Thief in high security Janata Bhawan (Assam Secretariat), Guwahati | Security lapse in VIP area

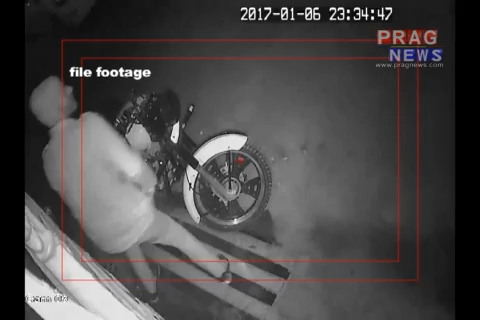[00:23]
মানে 15 মিনিটৰ খেল মানুহ চাব বাইকত বহিব লক ভাঙিব লৈ যাব গুৱাহাটী তেতিয়া গেঙে গেঙে বাদশা